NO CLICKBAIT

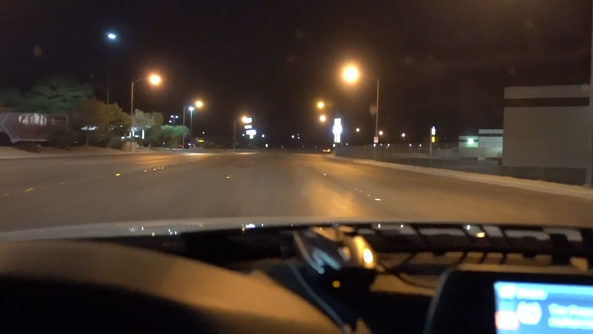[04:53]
But you guys probably can't see too well, but that car right up there is actually a police officer. So, I don't know if we're gonna do what we were planning on doing. I don't know. I don't want to do it. Oh, he's going down there, too. He's going that way.
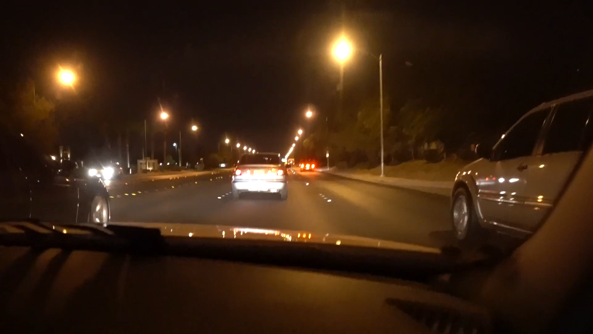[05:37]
Oh, he's turning. Damn. You obviously wouldn't have won.